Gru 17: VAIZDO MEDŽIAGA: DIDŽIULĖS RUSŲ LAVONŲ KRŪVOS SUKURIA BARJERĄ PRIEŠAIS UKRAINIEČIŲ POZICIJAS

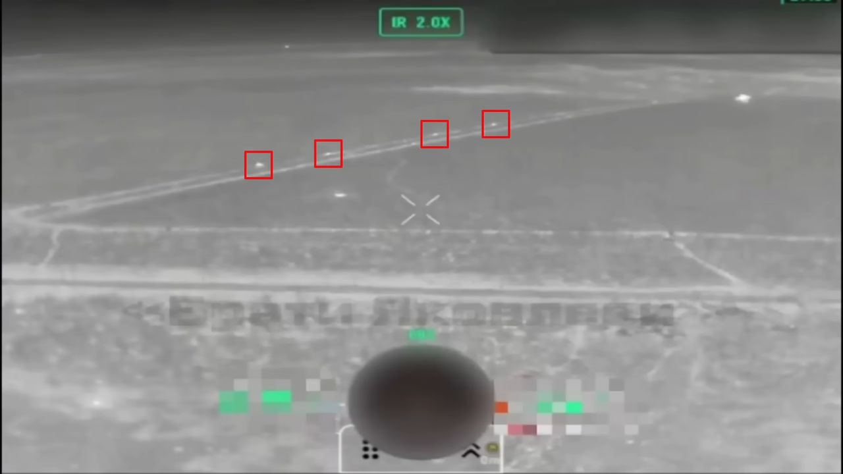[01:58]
Kai kurie šturmovienetai vis dar yra palaikomi šarvočių, tačiau rūsai daugiau nebenaldoja daug vienetu. Kėlių dienų senumų vaizdo įrašė matyti, kaip rūs įsiunčia 3-4 šarvotos kovos mašinas prie kontaktinis linijos, nes kolona yra maža ir sugeba pasiekti frontą. Tačiau, kadangi rūsai kiekvieną kartą naudoja tą pačią trajektoriją, Ukrainiečių artilerijos vienetai visuomet yra nukreipę savo ginklus iš juos maršrutus.
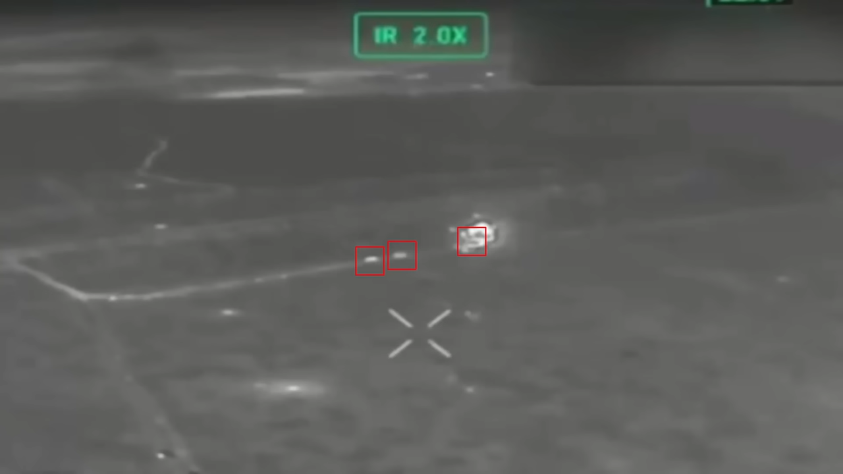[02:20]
Todėl vos tik rūsai įžingė iš į regioną, jie susidrisų pribloškinčią artilerijos ugnimi. Kai kurie rūsų kariai vis vien sugevėjo pasiekti medžių juostą ir pradėti kovą.